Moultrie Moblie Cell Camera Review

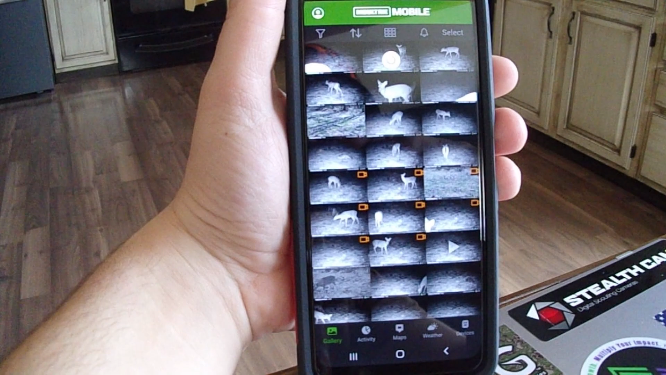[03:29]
going to look at the pictures so go click on the picture I'm going to lay you down right here this time
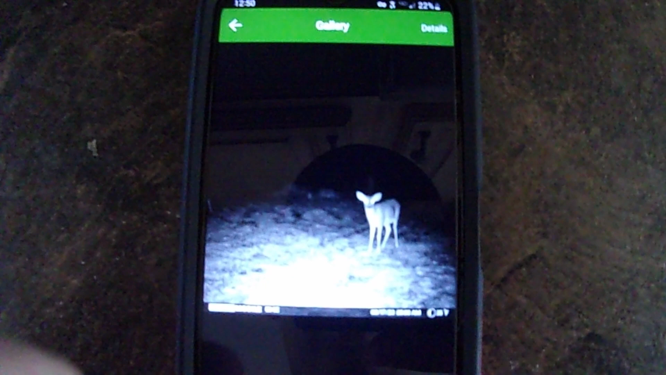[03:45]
we got a deer that was our second to last picture right there we
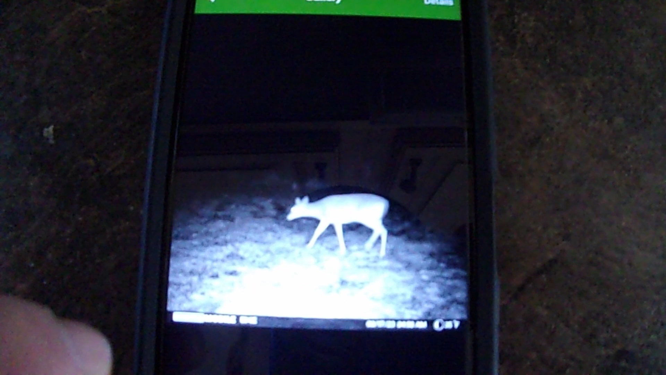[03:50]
got a deer two deer two more this
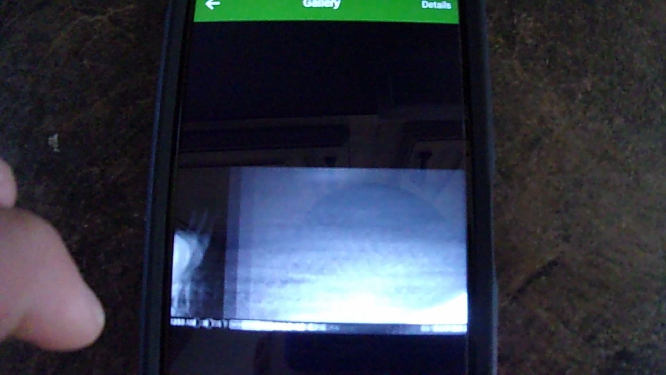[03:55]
two deer and we got another picture looks like it's at 3 52
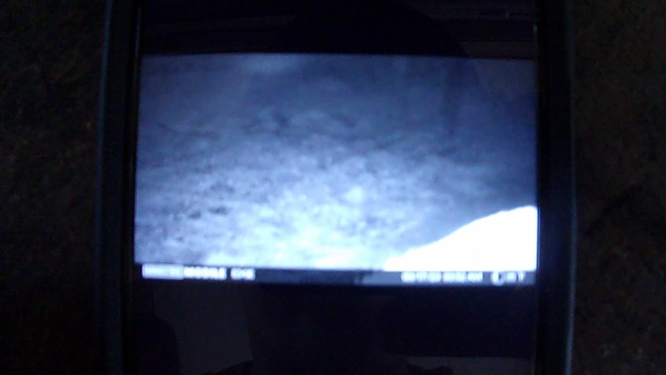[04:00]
a.m so try to try to let it focus but here's a morning picture of a squirrel
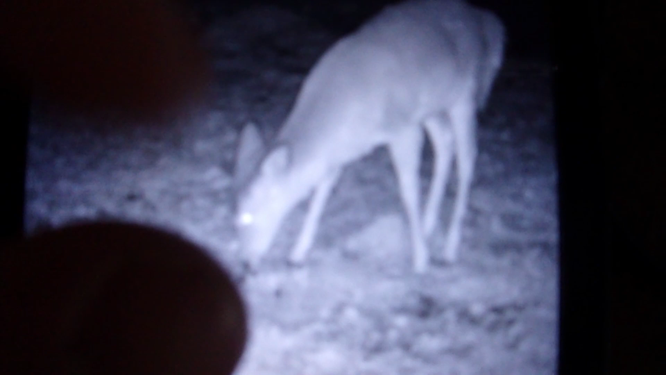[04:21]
very hard to tell but looks like what those little bumps are they look like it's like a it might be a bug buck or a buck that just lost it as lost his antlers so here's a picture of a gray fox so that's really cool first ever gray fox ever I
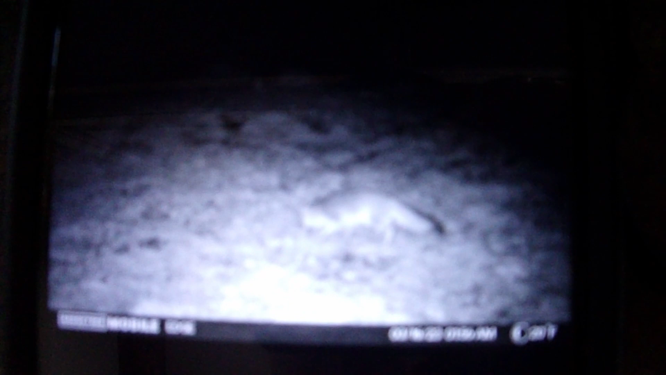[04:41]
got on my trail cameras so that's really good and deer deer and it's mostly just deer